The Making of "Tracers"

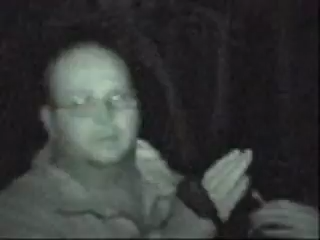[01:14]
Are you watching it? That looks good. Did the light work? The night vision did, yeah. That vision looked better.
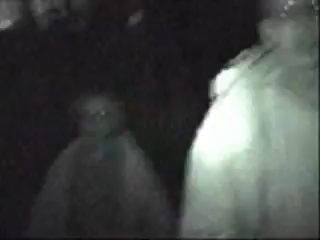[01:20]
Hey, Kenny, we got one problem we want to try to figure out how we're going to do it.